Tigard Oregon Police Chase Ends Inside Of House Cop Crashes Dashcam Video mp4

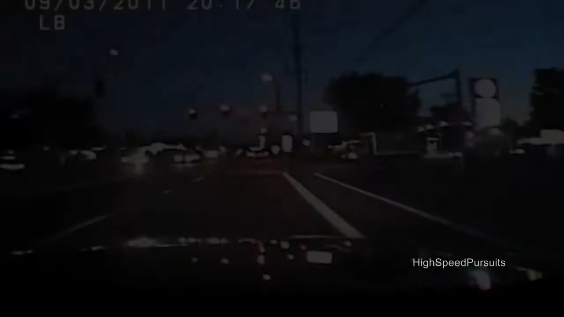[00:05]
Until now, only Tigard police could see this dash cam video from